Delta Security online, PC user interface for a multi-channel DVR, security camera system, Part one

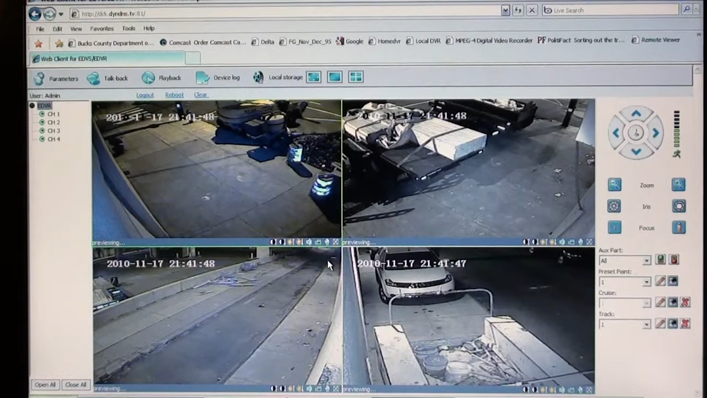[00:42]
Show you a couple features for remote viewing. You can view all four cameras at one time. View a single camera. You can expand it to view the whole page.